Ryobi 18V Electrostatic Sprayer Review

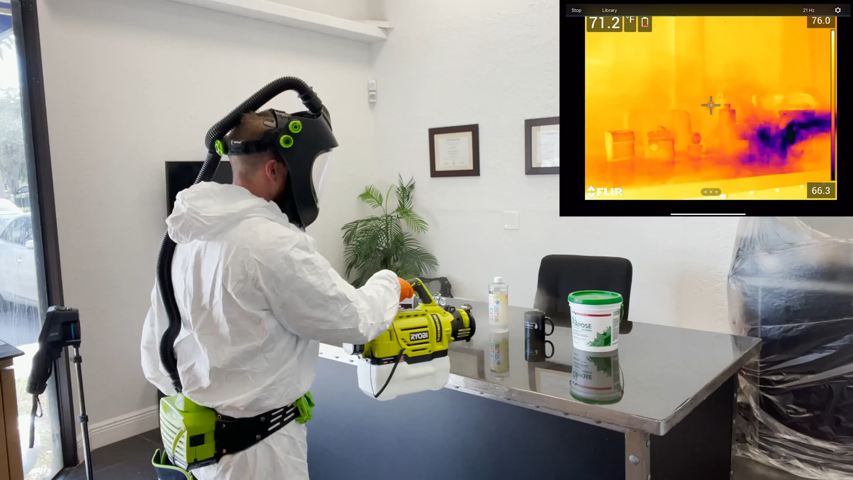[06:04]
On screen: spot 71.2°F
We should see the front of these objects slowly increase in intensity with the blue and purple and darker hues that are going on.
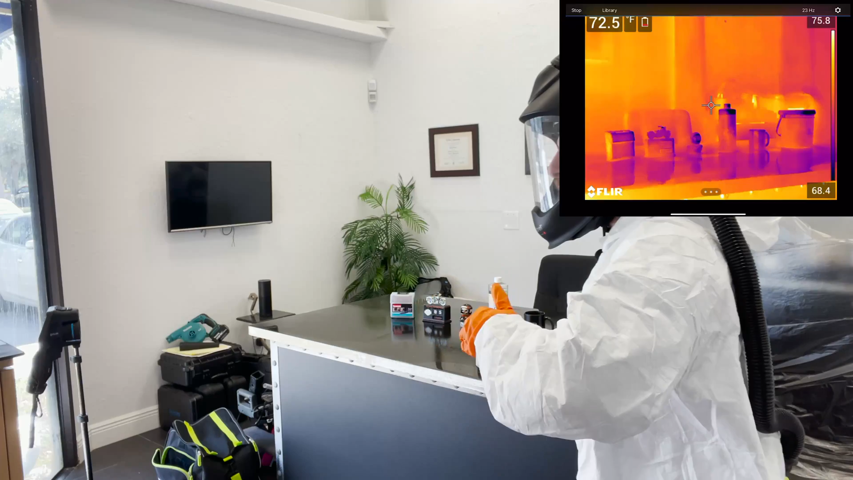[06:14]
On screen: spot 72.5°F
Previously we had the orange and red colors and we can see that it's doing just that. Over on the far left the Makita tool kit you're starting to see more of the darker colors coming on the front indicating that we were successful in getting some coverage of the product. But but but covering the front of the product and now covering the back of the product are gonna be two different things.